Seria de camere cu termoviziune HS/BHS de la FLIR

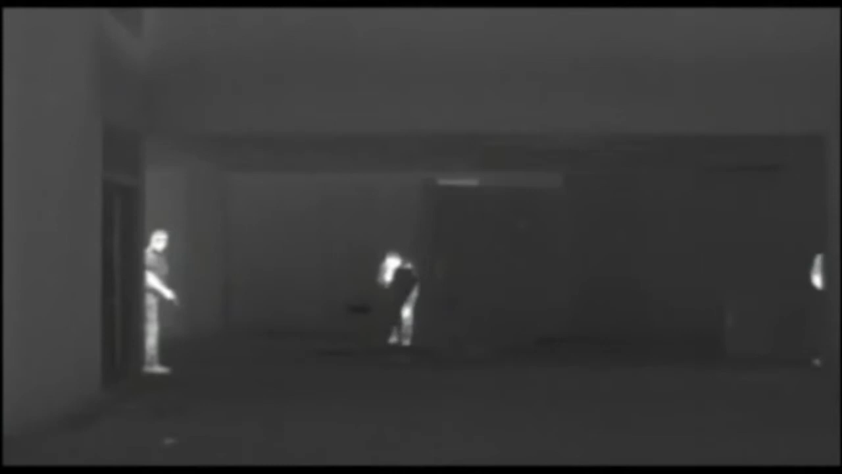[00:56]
It gives you the information you need to make critical decisions, enhance your mission effectiveness, maximize your operational capabilities and improve your safety.
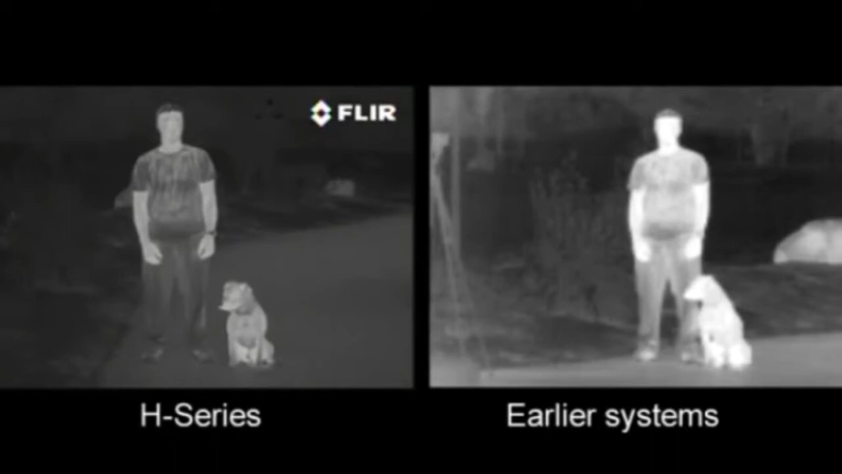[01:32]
With 4 times the image detail and clarity of early assistance, the FLIR H-series lets you see more of your surroundings than any other thermal night vision technology in the world.
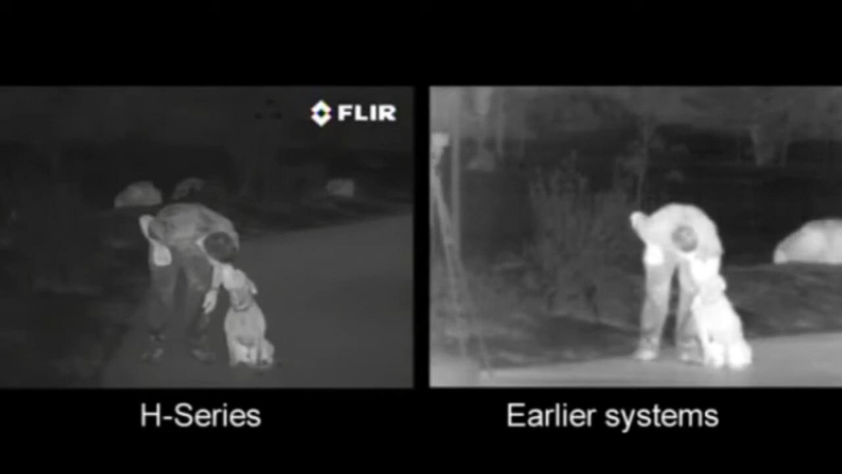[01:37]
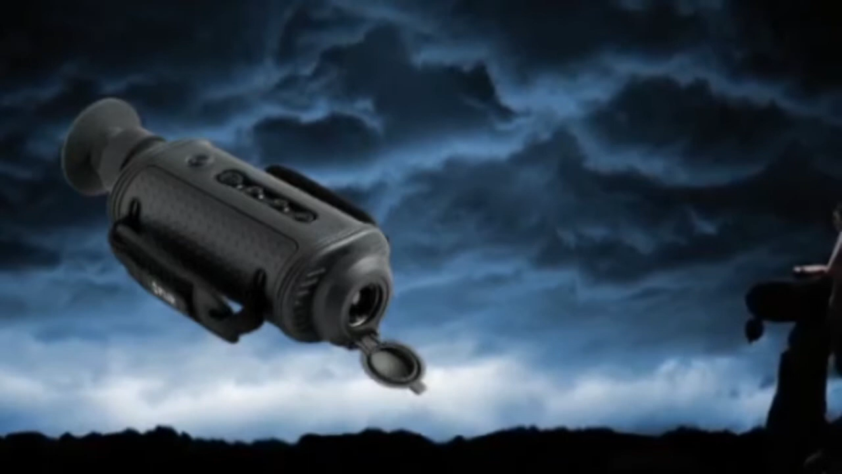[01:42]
Different models of the FLIR H-series are available. The FLIR HS324 is equipped with a 19mm lens and provides a 24 degree field of view.
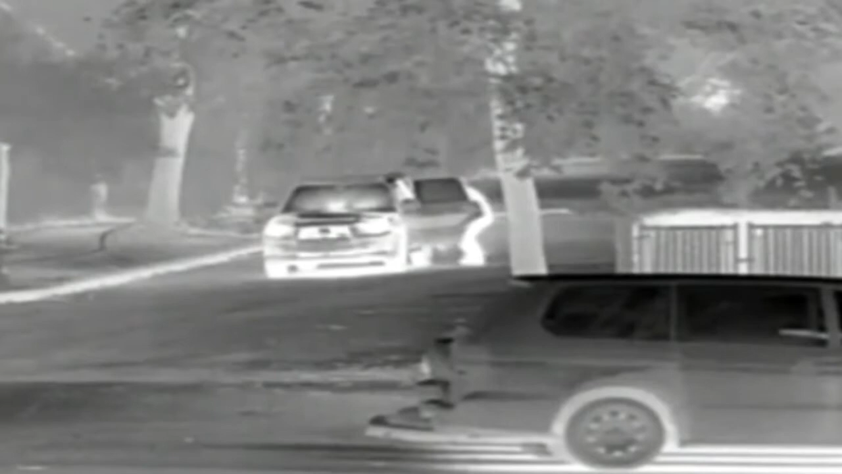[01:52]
It offers an excellent combination of range performance and situational awareness.
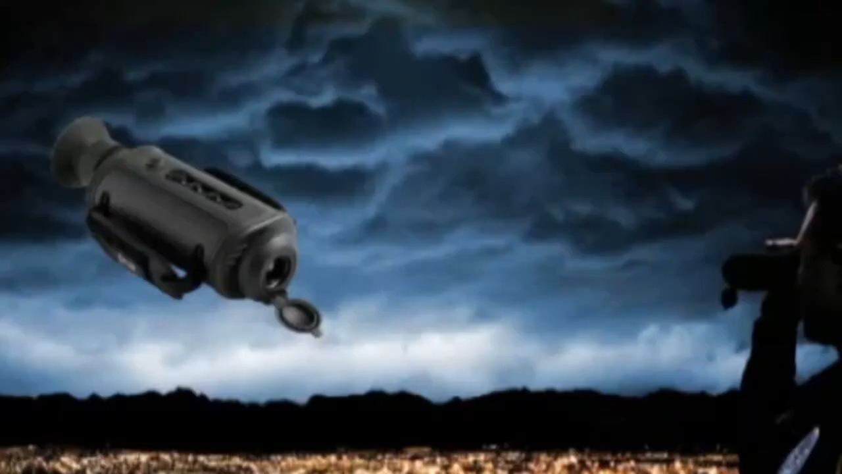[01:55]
For longer range performance, the FLIR HS324 can be equipped with a 2x extender which offers a 12 degree field of view.
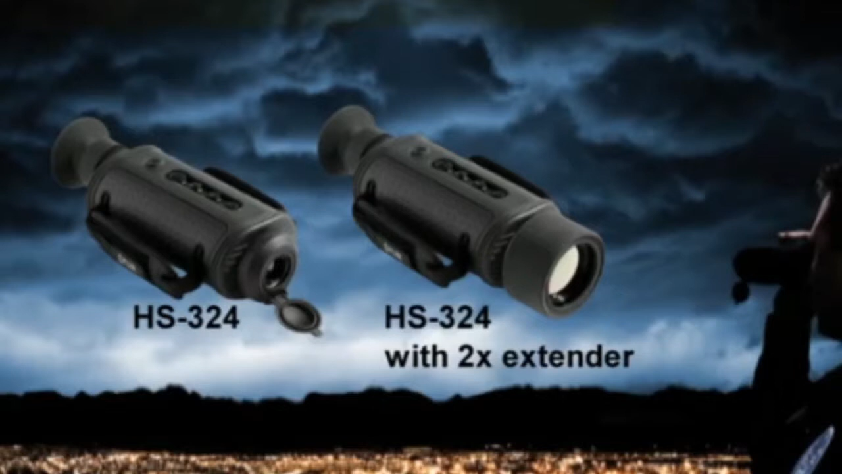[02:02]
Users that want to see even further can choose the FLIR HS307.
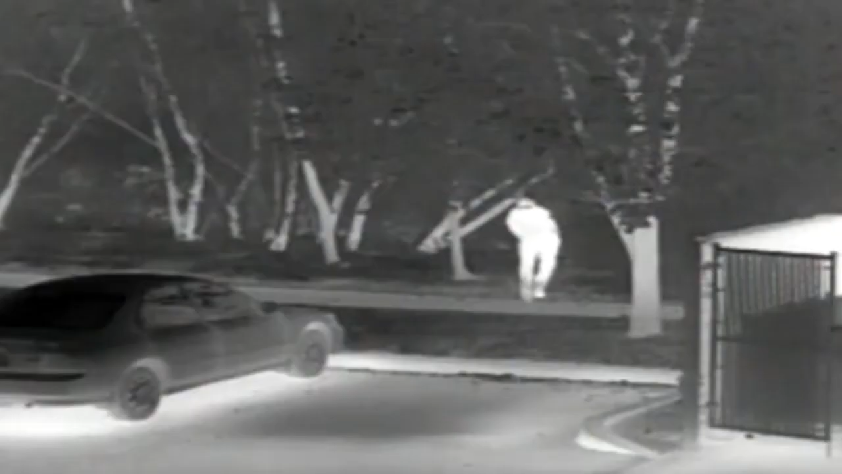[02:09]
Equipped with a 65mm lens providing a 7 degree field of view, it allows the user to spot a man-sized target at a distance of 1.5km.
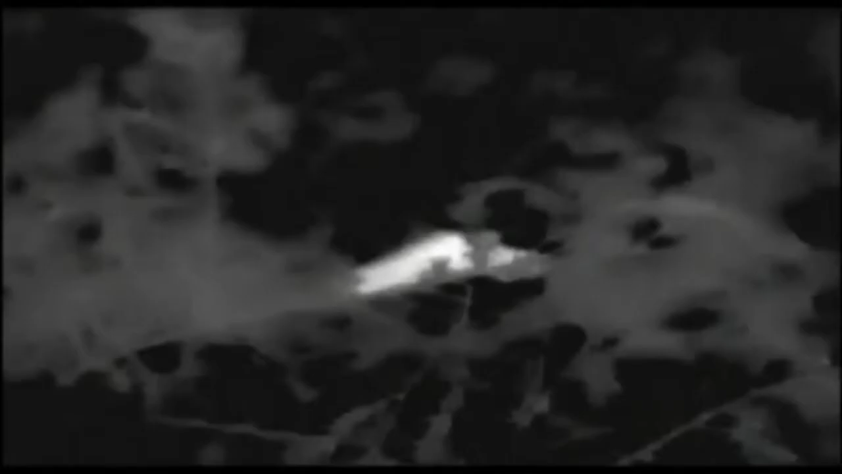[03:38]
The FLIR H-Series thermal imaging cameras provide advantages that other night vision technologies just can't touch.
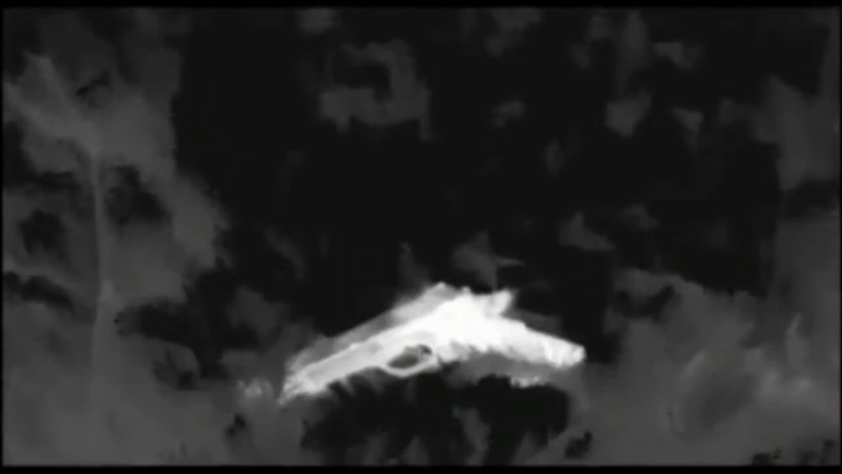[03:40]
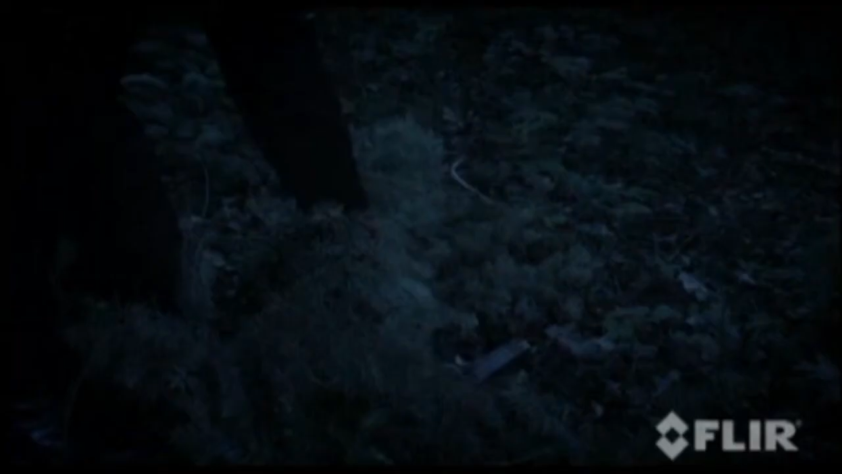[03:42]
They don't just help you to see, they see things invisible to the naked eye.
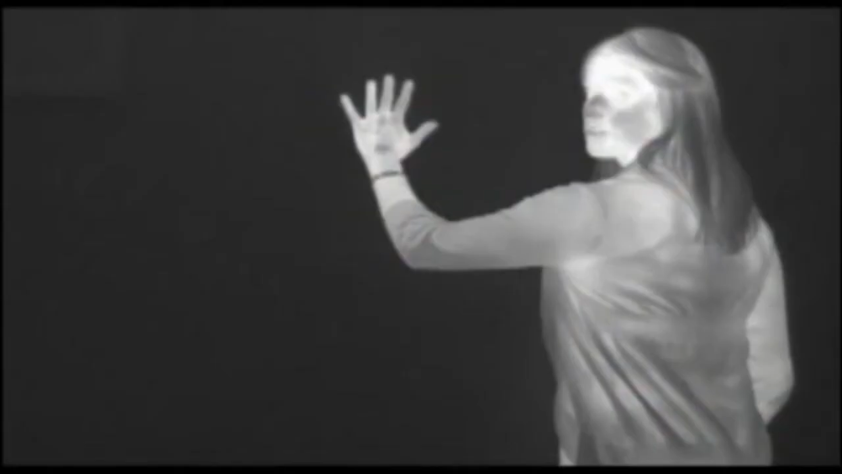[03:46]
Thermal images make pictures from heat, not light, day and night.
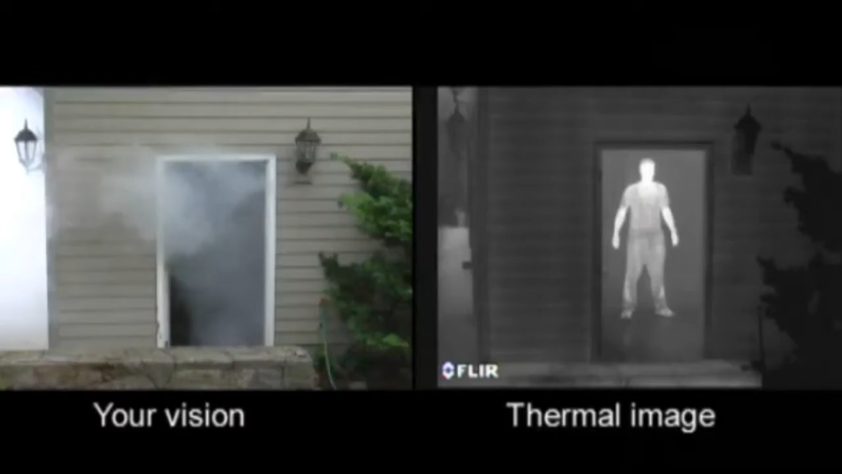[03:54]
They let you see clearly in any condition including through smoke and light fog.
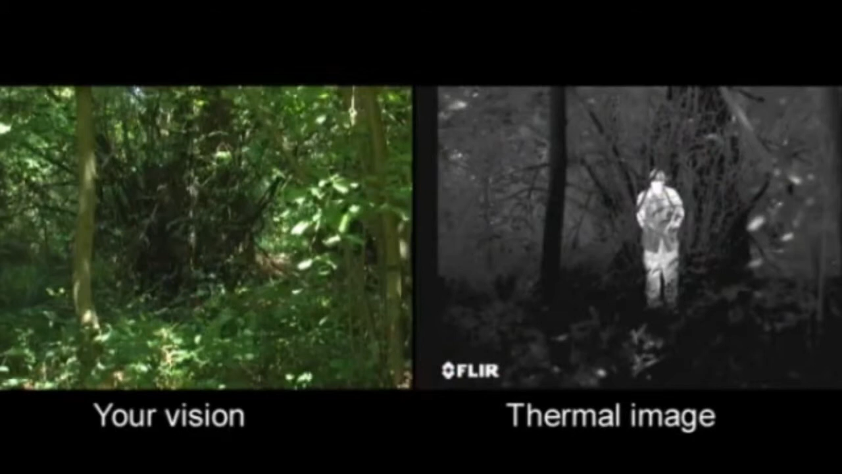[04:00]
Every single thing on earth gives off thermal energy called a heat signature. And anything with a heat signature shows up clearly to a thermal camera. This helps you to see things that you would never be able to see with your naked eyes.
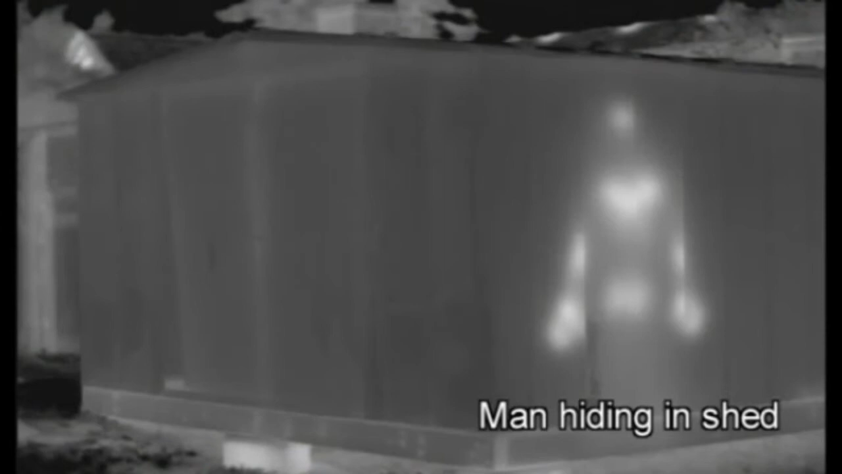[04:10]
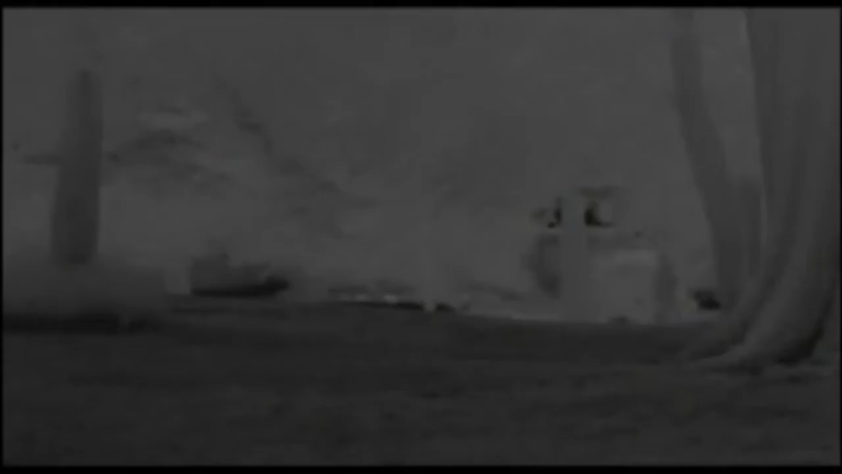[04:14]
Things like discarded weapons and evidence but especially people.
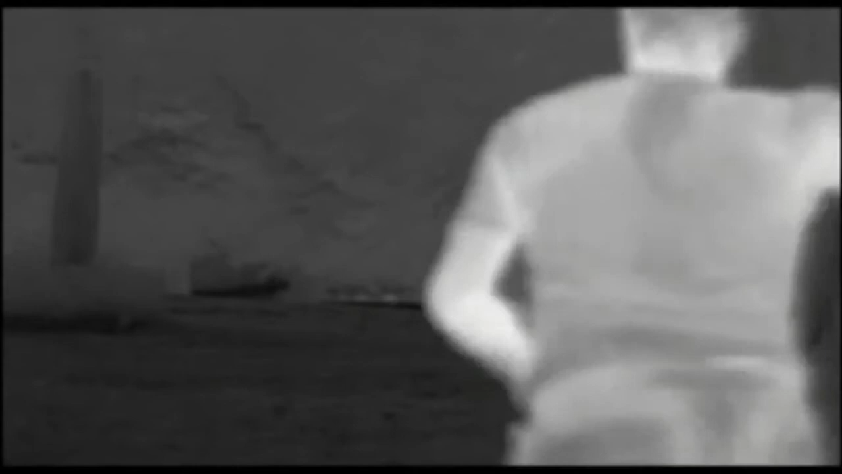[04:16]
No one can hide their heat.
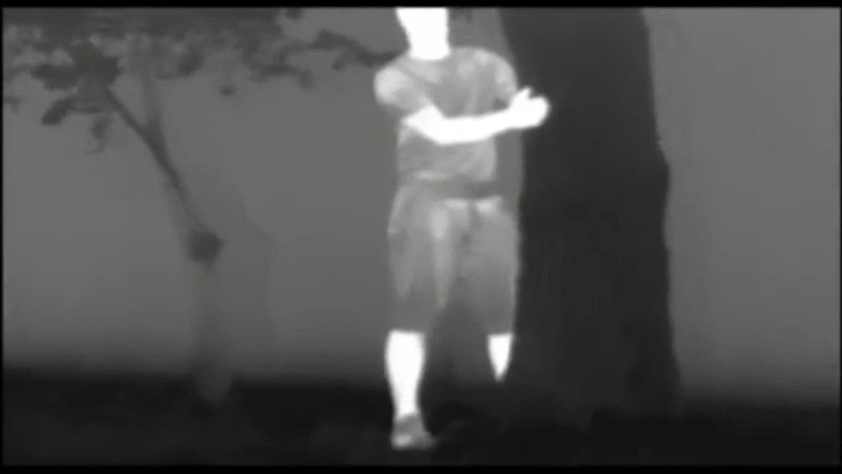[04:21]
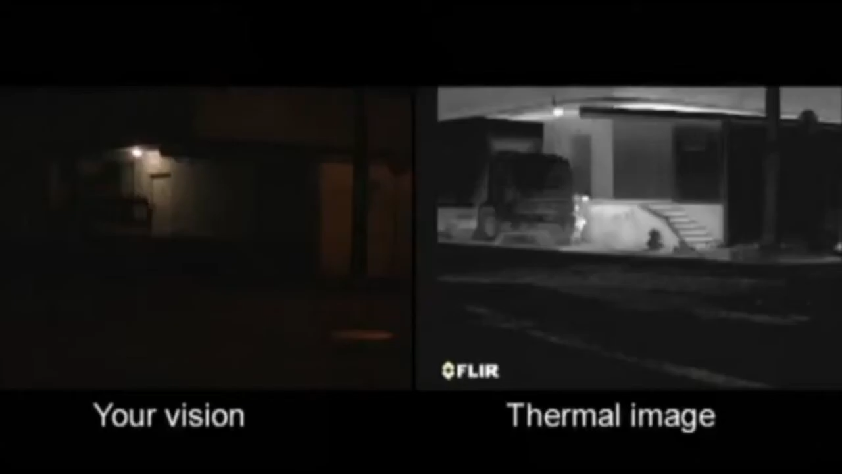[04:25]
Thermal cameras help you to see people hiding in the shadow or in thick foliage. They see suspects sneaking around dark parking lots.
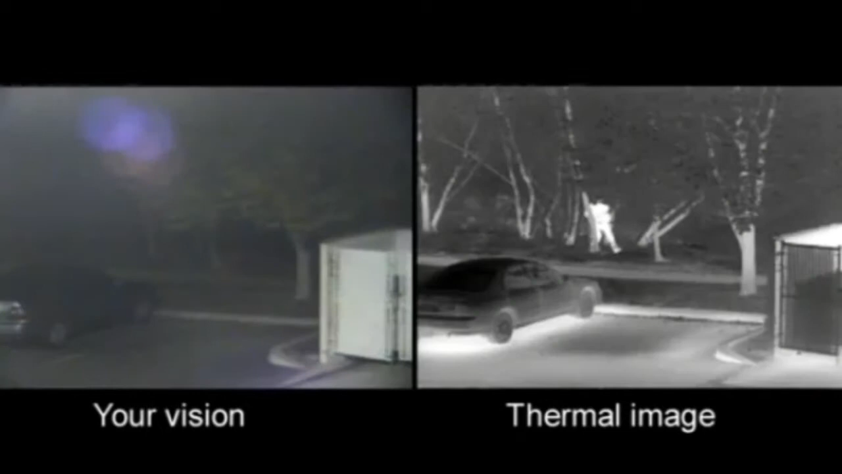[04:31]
They are also effective search and rescue tools.